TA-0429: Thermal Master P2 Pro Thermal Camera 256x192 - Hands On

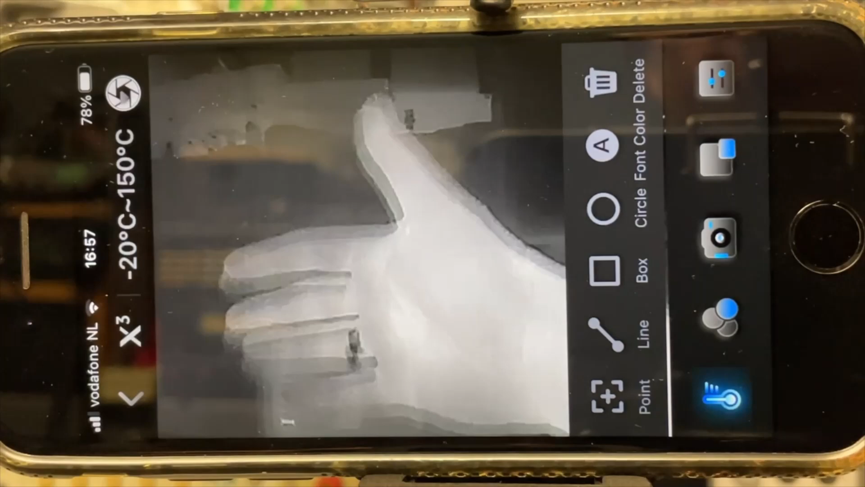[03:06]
But we can change the colors if we want.
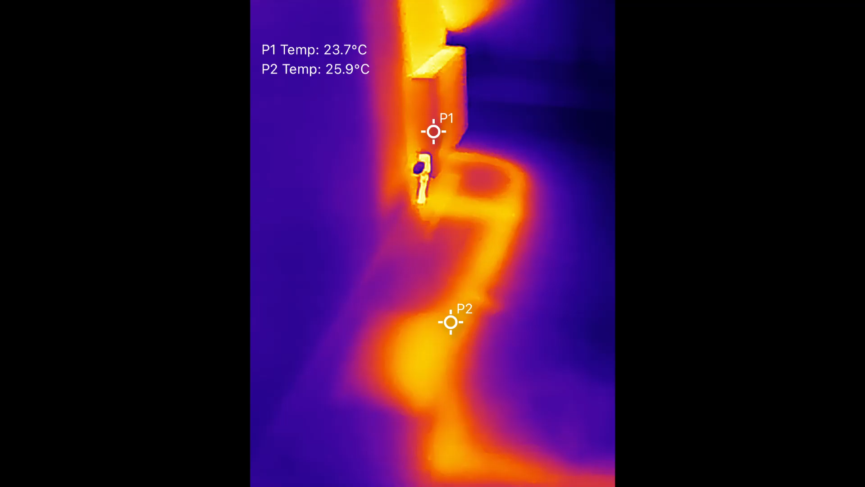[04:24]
And then you can see actually the pipes. So then I thought okay I go to my office.
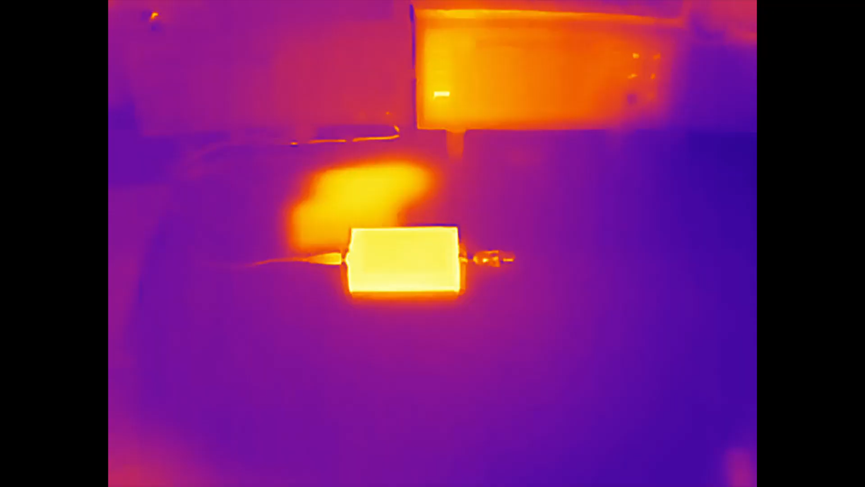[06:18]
It's open. Let's see that there's a thermal image.
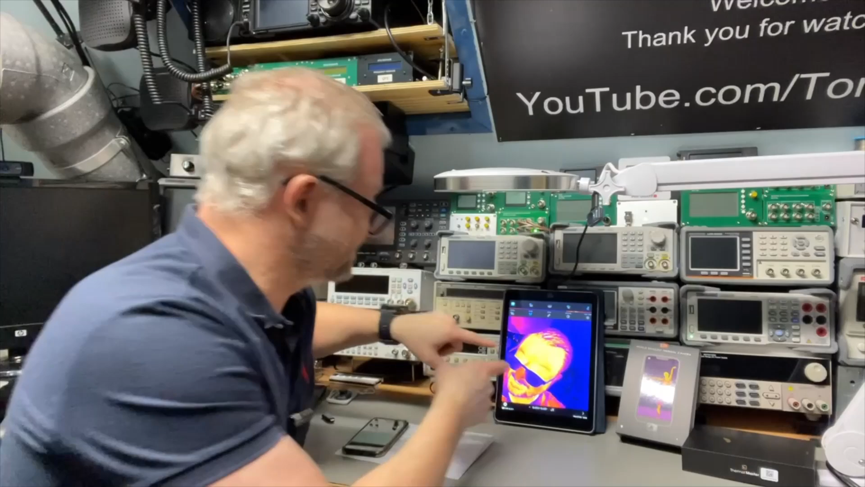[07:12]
extension cable that came with it and look at this. It just works and then you have it on the big screen. And what about the advanced features? Well I have it now on my iPad with the extension cable and you can even turn the
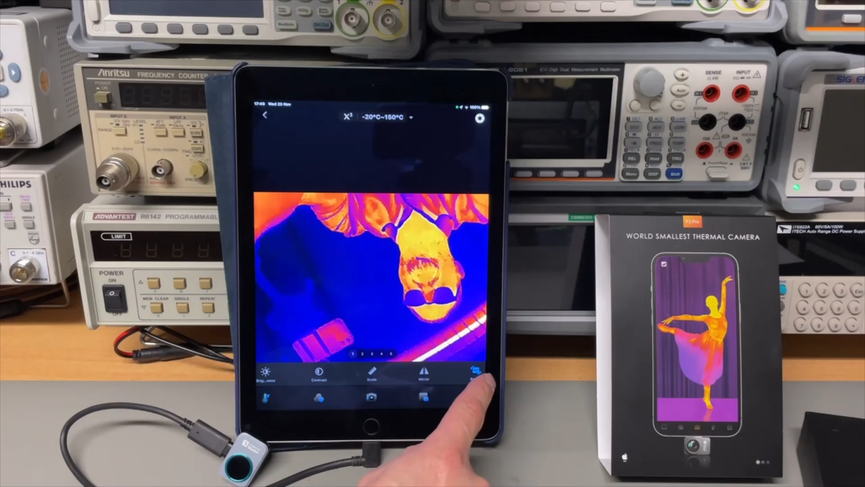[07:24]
screen as you like and mirror also.
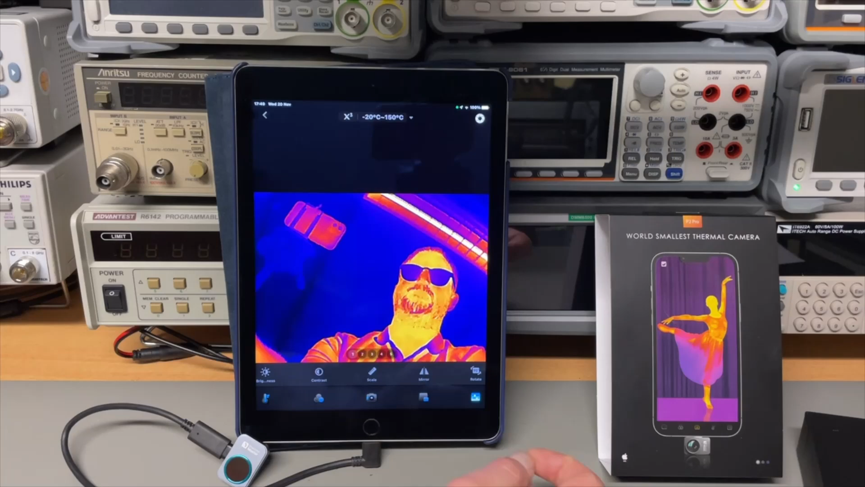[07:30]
But more important, if you are a more advanced user and you want more reflective surfaces also to scan,